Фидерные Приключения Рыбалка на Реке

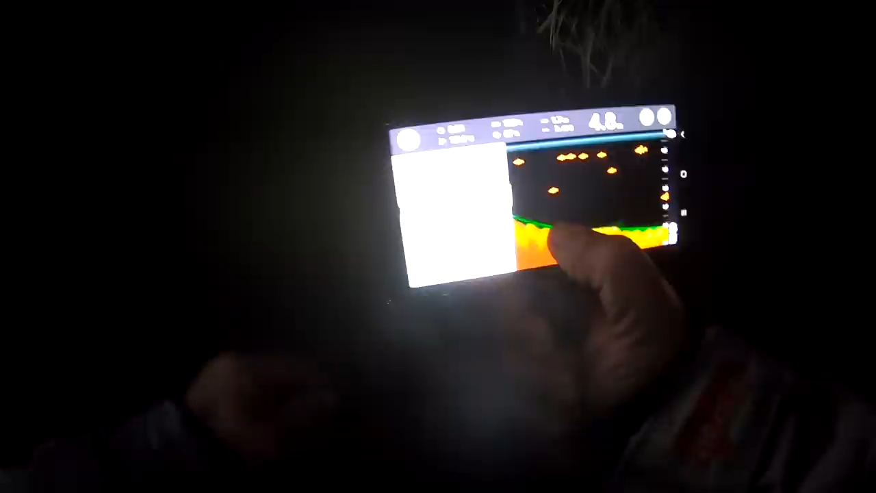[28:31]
Это на середине сейчас. Кину на середину. Есть рыба. Только кто она?